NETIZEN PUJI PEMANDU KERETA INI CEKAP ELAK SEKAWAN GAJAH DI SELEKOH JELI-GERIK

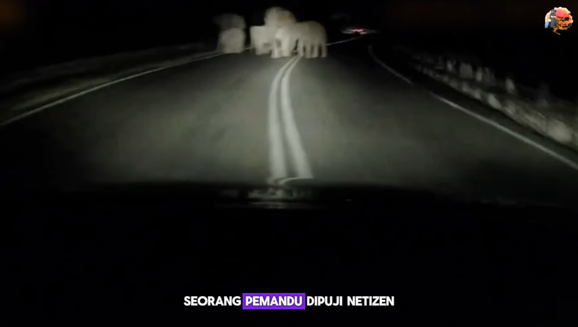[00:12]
Seorang pemandu dipuji netizen selepas tular videonya berjaya mengelak daripada bertembung melanggar segerombolan gajah pada awal pagi di jalan Jeligrik.
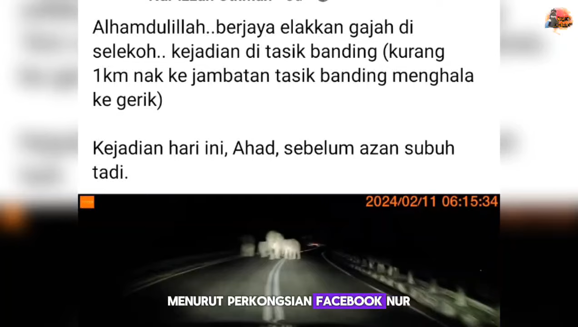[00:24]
Menurut perkongsian Facebook Nur Izzah Osman, kejahatan itu berlaku di Tasik Banding kurang 1km ke Jambatan Tasik Banding menghala ke Gerig.
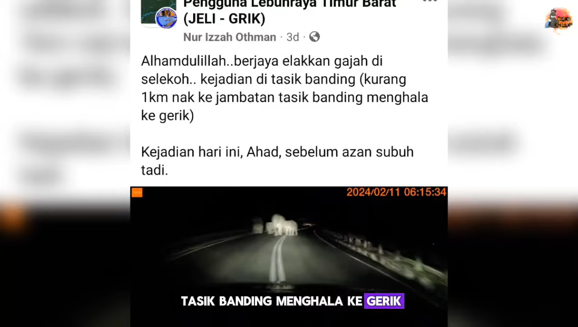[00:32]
Dalam video itu,
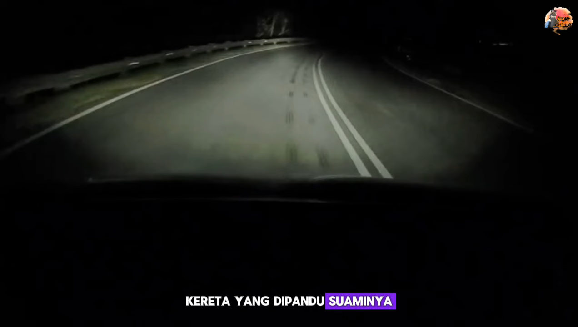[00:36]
kereta yang dipandu suaminya sedang melalui satu bahagian seleko di Jeligrik. Tiba-tiba ada sekawan gajah berada di tengah-tengah jalan raya. Tidak panik dan cekap, pemandu segera memotong melepasi kawanan gajah itu di laluan bertentangan.